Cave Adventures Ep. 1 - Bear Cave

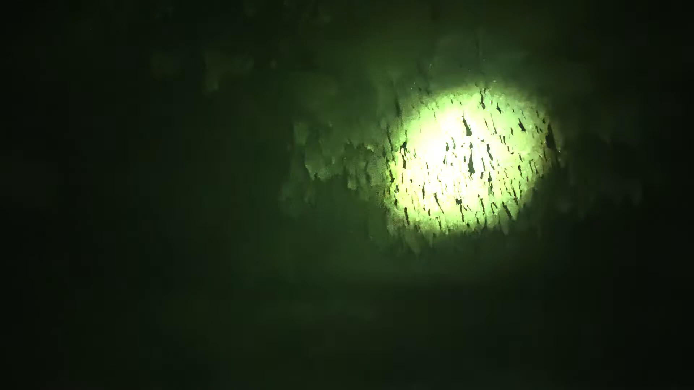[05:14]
Dude, these are a lot of rocks that have fallen. Yeah. I don't like this pathway down. You know, it's our only path.
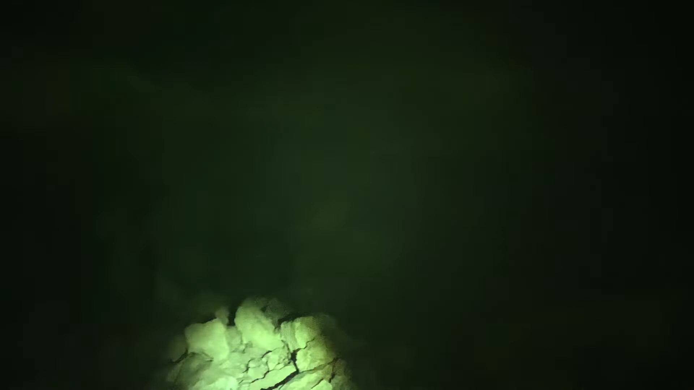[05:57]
So what we have, and there's probably a crawl space to get to it, but we have no idea.
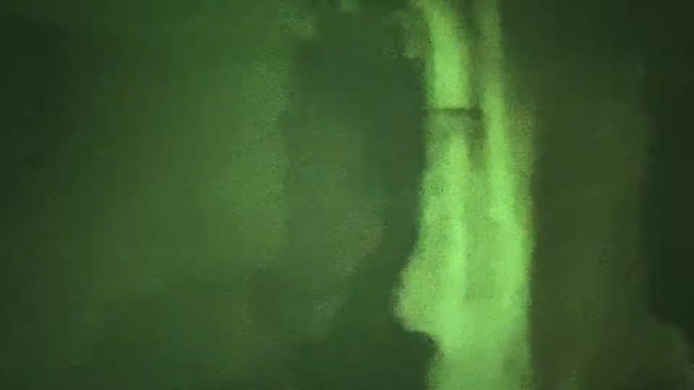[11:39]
I'm not walking. That's a passage there. Ain't no way in hell I'm walking that. Kib almost died right here. Almost died.